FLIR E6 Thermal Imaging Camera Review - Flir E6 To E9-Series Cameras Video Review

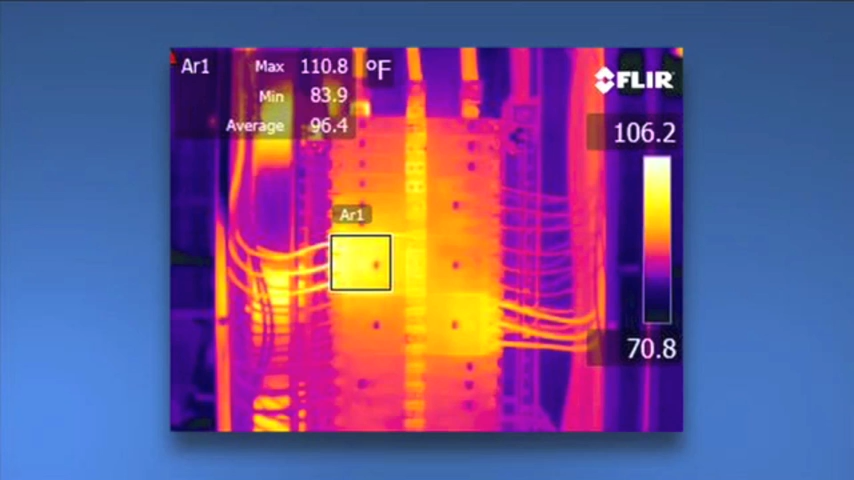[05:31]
On screen: max 110.8°F, min 83.9°F
And if your inspections involve a lot of smaller targets farther away, you'll need this extra power. Higher-res images also make it that much easier to show what you've found, and they're excellent for marketing purposes.